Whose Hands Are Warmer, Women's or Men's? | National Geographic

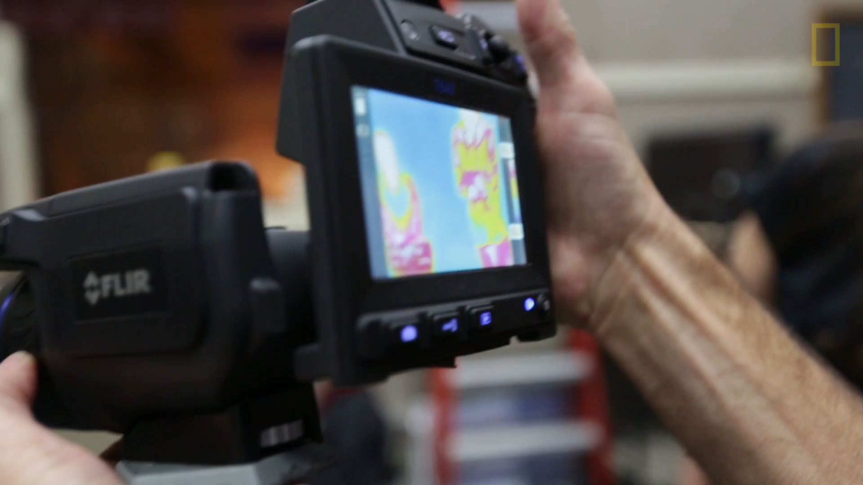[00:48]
It's all about heat. Same frame. Same positioning. Same positioning.
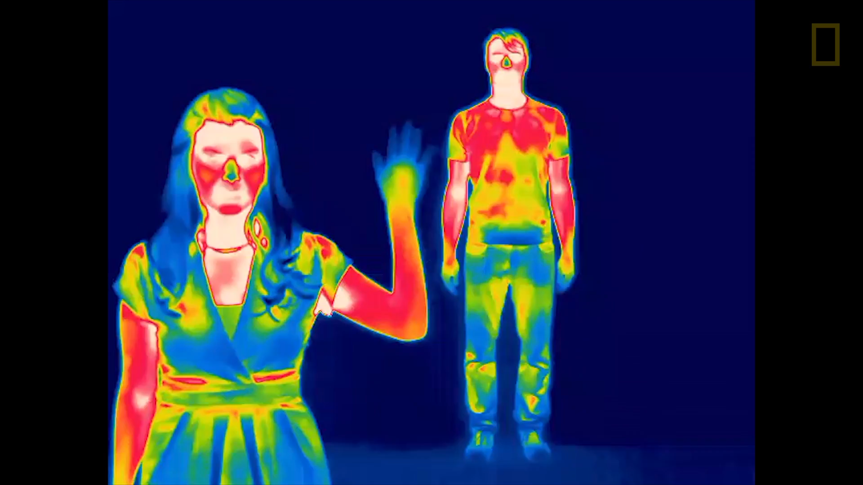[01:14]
And so in doing it and really, you know, producing a nice picture of this, a thermal picture. There it comes.
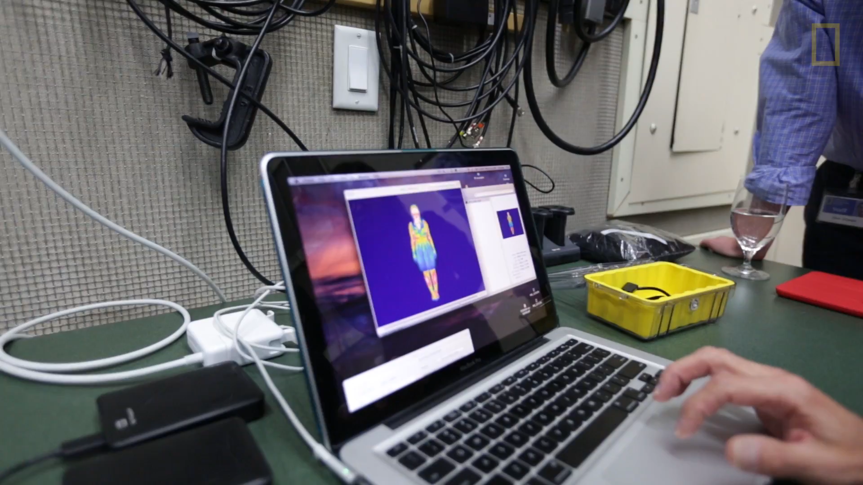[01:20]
Hopefully it will really grab people's attention and draw them into the stories that they read it. It's a wrap. Woo!